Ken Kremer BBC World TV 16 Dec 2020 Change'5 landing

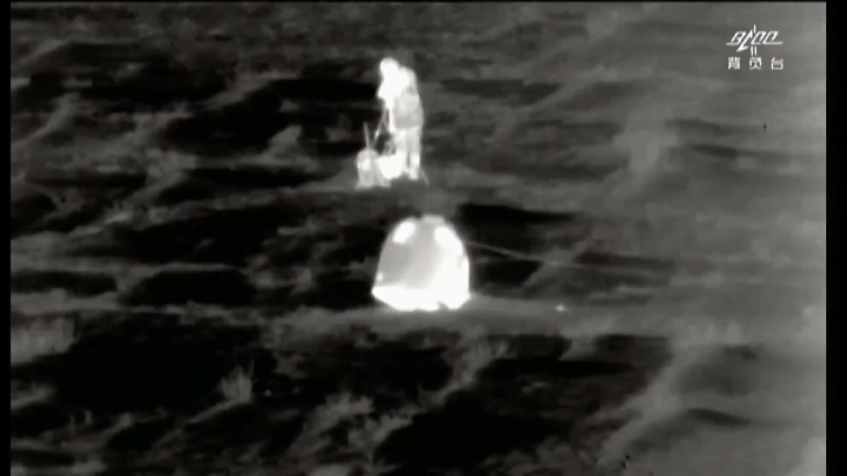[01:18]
And now they've brought a sample back, just landed on Earth about five hours ago. And they located the capsule.
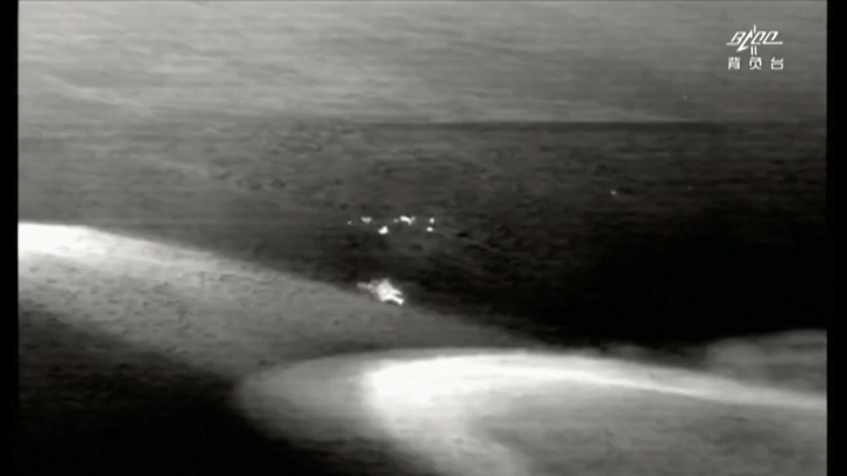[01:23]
And so the next thing will be to bring it back to a receiving facility and open it up. And they hope to get about two kilograms or so.